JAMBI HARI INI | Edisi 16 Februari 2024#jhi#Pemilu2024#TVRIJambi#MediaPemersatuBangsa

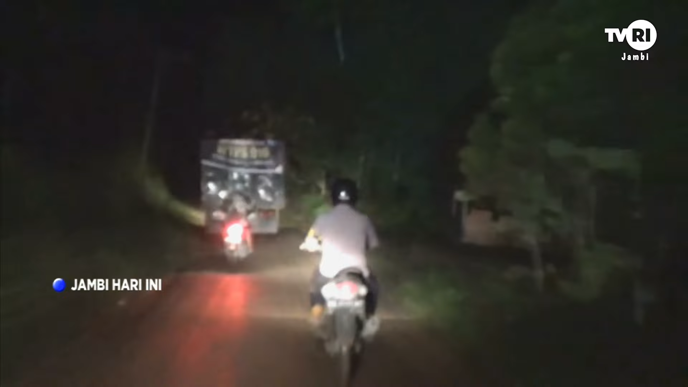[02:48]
Dua orang personel Babinkam Tipmas bersama Kapolsek Sungai Gelam dan TNI mengawal pendistribusian